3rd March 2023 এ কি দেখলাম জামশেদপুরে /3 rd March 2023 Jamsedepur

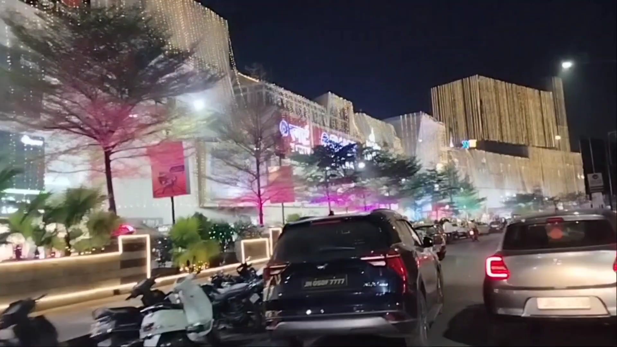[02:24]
আর এই পিএম মলটাকে দেখো কত সুন্দর ভাবে সাজিয়েছে, ওয়াও ওয়াও ওয়াও, জাস্ট মানে ওয়াও, পুরো লাইটে লাইটময় করে দিয়েছে আজকে, আর দুর্গা পূজা লাগাই দিয়েছে আজকে এখানে।
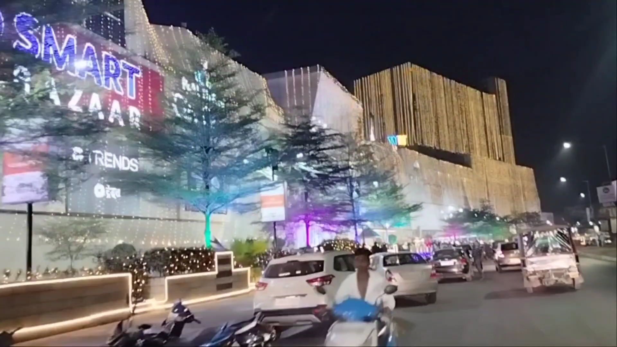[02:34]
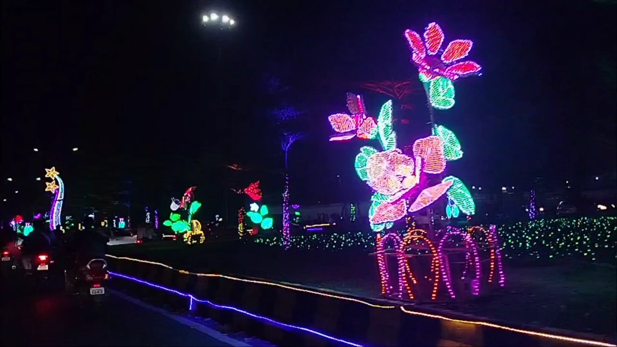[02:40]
বাপ রে বাপ, পুরো একদম শহরটাকে আজকে লাইটে লাইটময় করে দিয়েছে।
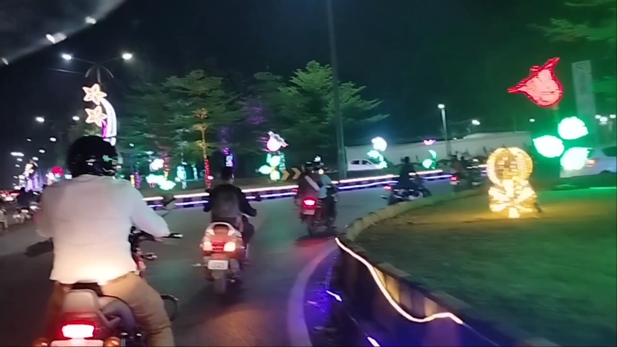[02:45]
আমি যদি সত্যি আজকে না আসতি তাহলে অনেক কিছু জিনিস দেখতে মিস করে যেতে।
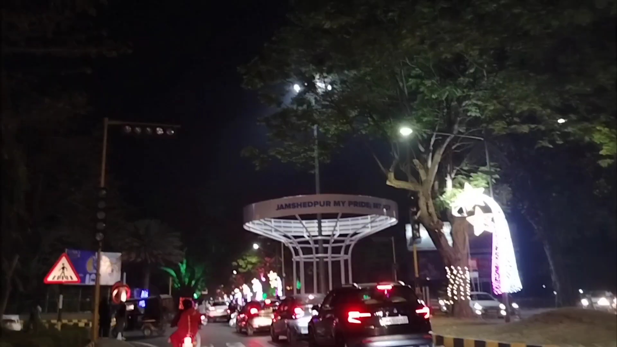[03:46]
यहाँ पे लिखा हुआ है जमशेदपुर माय ड्राइव।